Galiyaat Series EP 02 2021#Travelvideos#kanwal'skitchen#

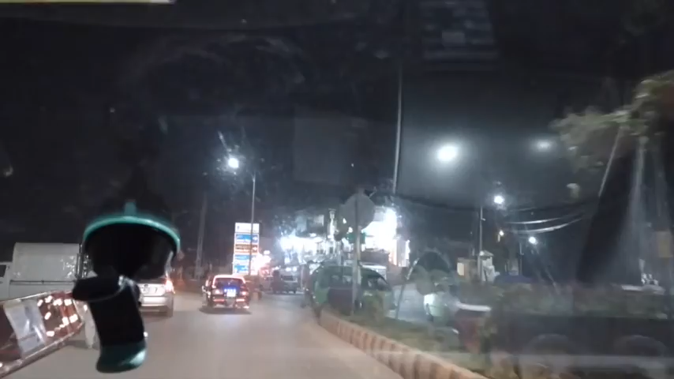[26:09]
भूरबन जाने की ये झीका गली क्या है, भूरबन जाने के लोग जा रहे होते हैं तो यहाँ से जाते हैं।
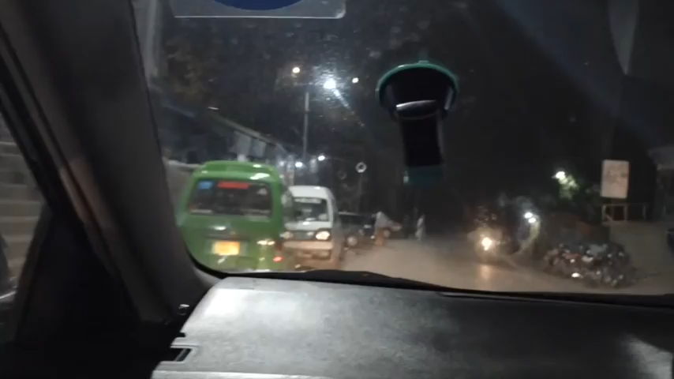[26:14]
और ये मरी का है पॉइंट, इधर
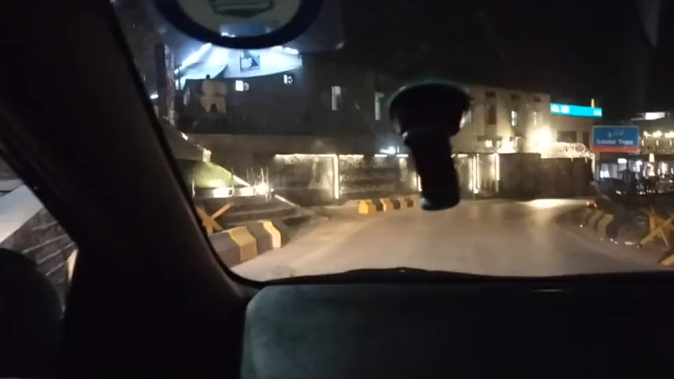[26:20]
से लोग जाते हैं जहाँ उन्होंने भूरबन जाना हो।